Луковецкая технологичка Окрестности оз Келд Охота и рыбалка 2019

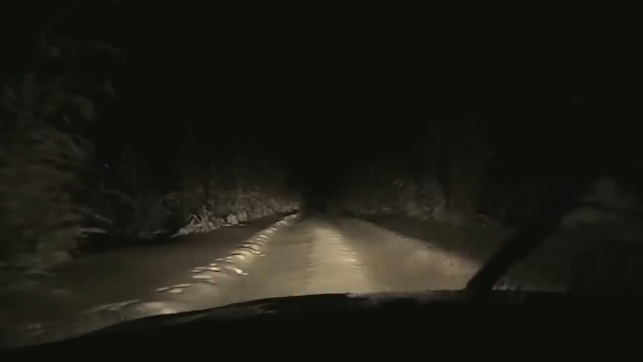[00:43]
Видно, что по дороге транспорт легковой не ездил И большегружный давно не ездил Едем бампером, переедем Шибаем снег, как трактором А глади ровняем уже прицепом Убираем шапку Ну, вроде пока идем Будем биться Только сможем